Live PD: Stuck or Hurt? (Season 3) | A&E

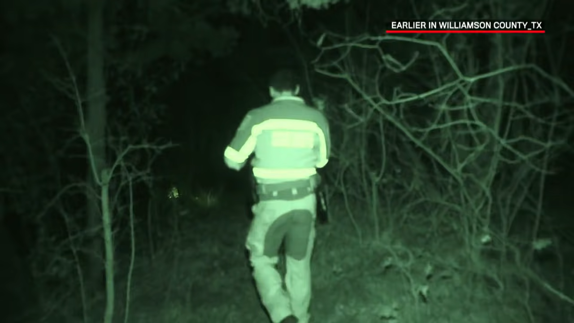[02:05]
He's advising that his foot is hurt pretty bad and he was stuck somewhere near the water. So now it's more of, we wanna make sure he's okay.
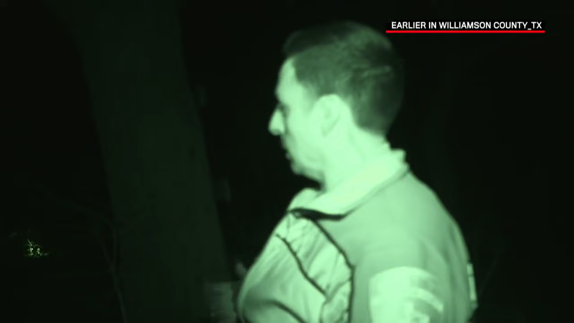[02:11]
But you can see, I mean, you got a 40, 50 foot drop straight to the bottom. Hey, watch that ledge, guys.
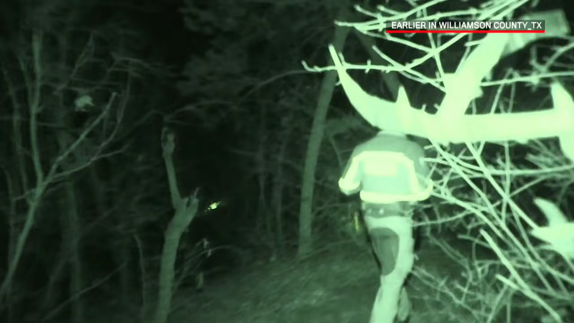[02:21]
Found their gun in their bag.
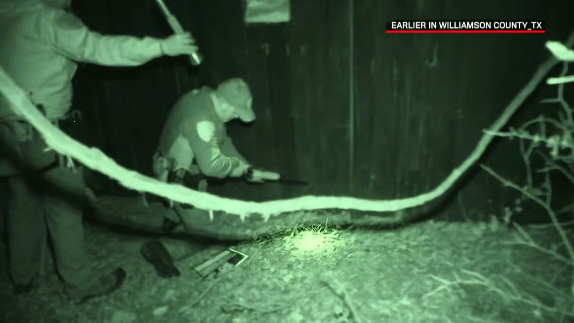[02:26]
Clear.
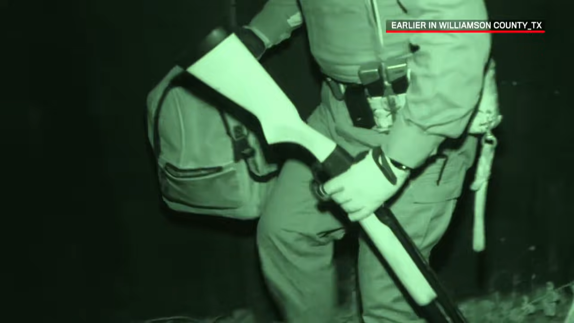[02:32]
Ask him from where the gun and the backpack are, where he is located from there, if he can give us a direction. CID-6 to DPS 100 helicopter.